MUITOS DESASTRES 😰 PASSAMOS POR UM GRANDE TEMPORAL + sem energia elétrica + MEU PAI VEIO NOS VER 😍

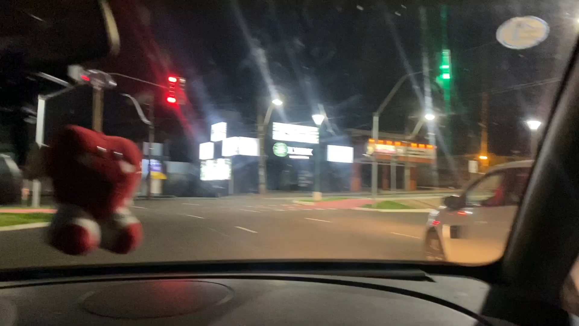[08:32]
Boa noite, gente. Estamos a caminho. Quase chegando na igreja. Hoje a gente veio por outro caminho. E o Jair tá falando aqui que é mais longe esse caminho.
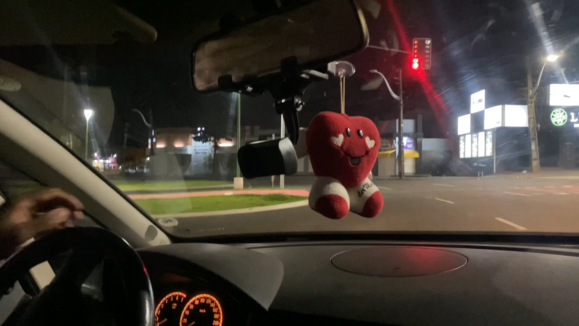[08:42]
E o motoqueiro acabou de furar o sinal aqui.
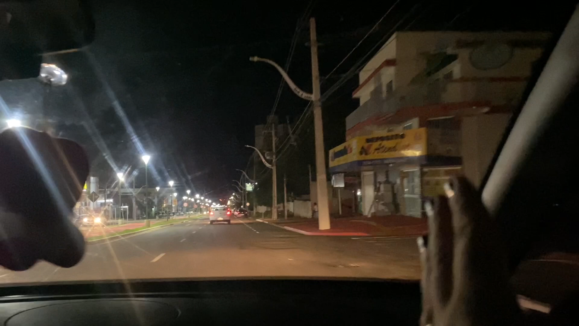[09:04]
Por conta do temporal. As árvores aí, ó. No meio da rua. Vira na próxima, já. Mãe, olha. O mercado tá aberto.
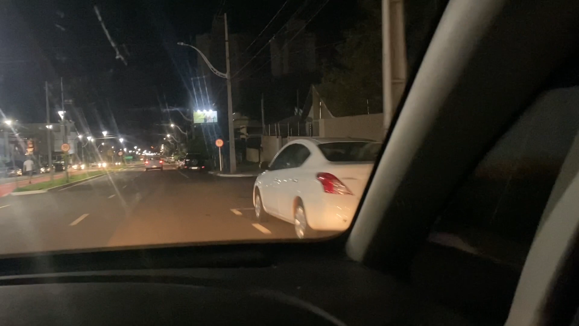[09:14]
Todo dia tá aberto da noite. Olha o breu.
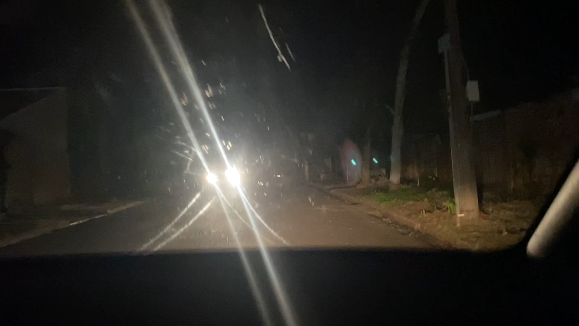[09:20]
Olha o breu. Que tá isso aqui. Gente. Tudo sem energia. Mais de 65 mil pessoas estão sem energia elétrica aqui em Marigal. Olha aqui. Árvores caídas.
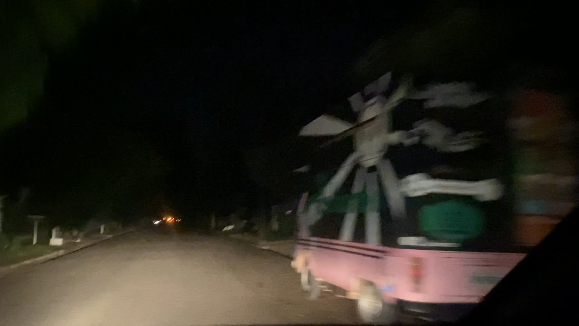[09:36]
Árvore aqui. Árvore aqui. Árvore aqui.
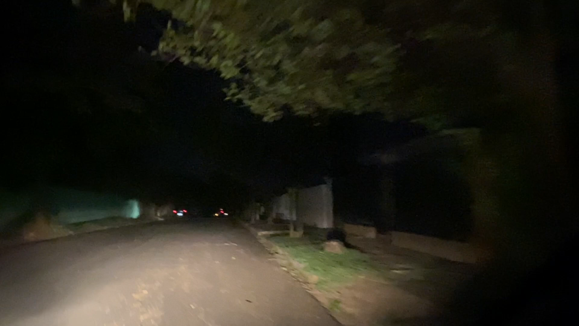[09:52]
Aqui no bairro da nossa igreja tá todo... Todo sem energia elétrica. E a gente tá indo pro culto mesmo assim. Porque hoje é santa ceia. Olha lá. Tem o pessoal iluminando com o carro. Você vai virar à direita, amor. Anda mais rápido um pouquinho. Chocado. Um breu. Olha as árvores.